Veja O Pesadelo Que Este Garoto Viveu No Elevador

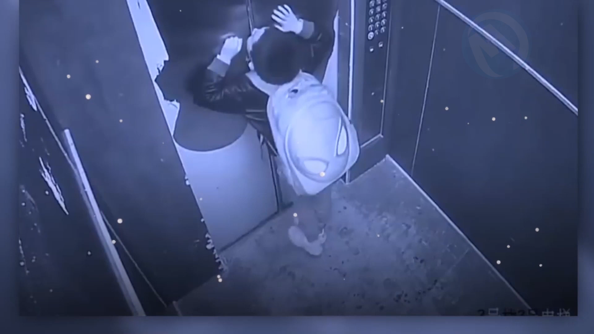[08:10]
onde estas imagens aterrorizantes foram capturadas deste menino que não esperava ter o susto da sua vida quando entrou neste elevador.